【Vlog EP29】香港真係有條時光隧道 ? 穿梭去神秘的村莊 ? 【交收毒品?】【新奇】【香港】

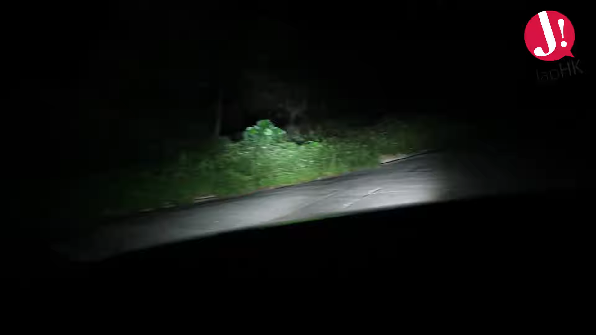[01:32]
我看看走哪条路这里有没有人车震很难说不是这条路应该是走外面这条路我猜哇真是哇好正啊这条路好像不算是不用了我看看这条路有车有车有车有车应该好像白色好像是改装的有车有人在这里有人在这里吗?是吗?是否在这里交收有人在这里交收?
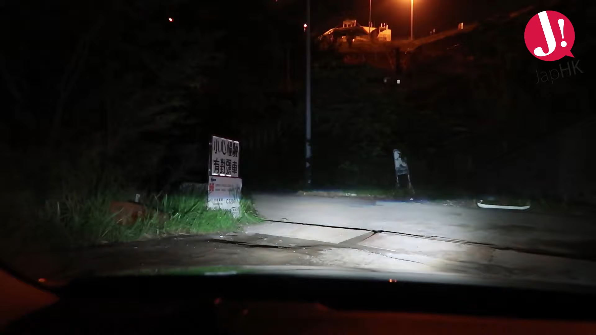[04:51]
過了倉庫來到一個有合約編號這是
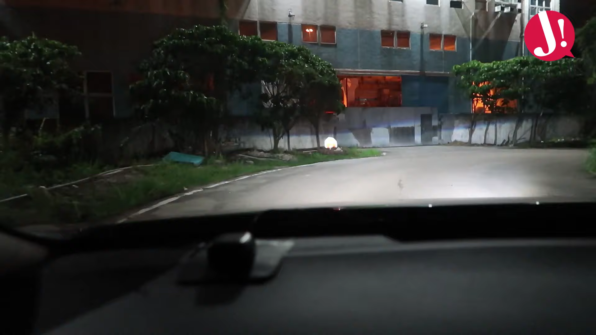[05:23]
STOP這裡還有一條路還有一條路還有沒有很詭秘究竟我可以走到哪裏
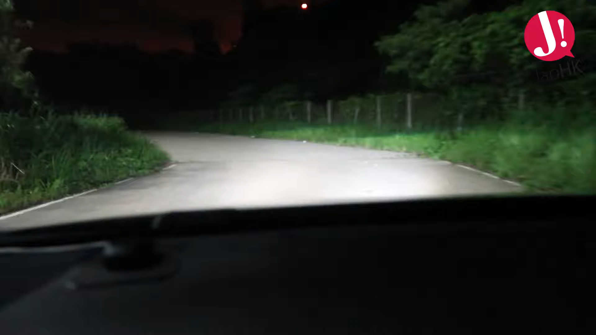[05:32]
分叉再分叉老闆整件事很爆發你看看這個倉
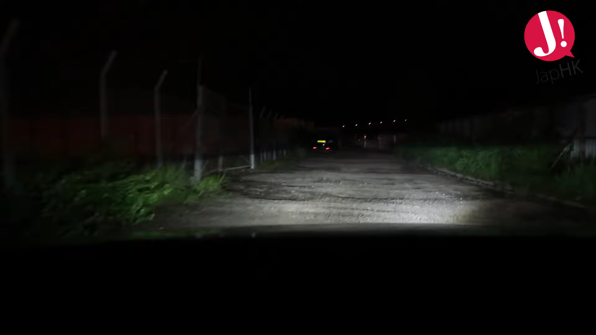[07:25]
沒有了沒有了好了原來我們進去之後就發現左邊是退地盤的
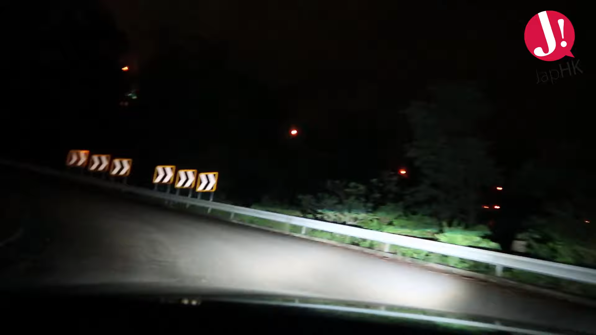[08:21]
但是為什麼這條路是進來的這條路是進來的這條路是進來的有路進來的應該是相線對這條路是公路牌應該不會在這邊出這條路應該沒有問題因為原來我都看不到波子是吧又看不到保馬又看不到Mix應該是這條路有停牌欸下了巴即是他們也要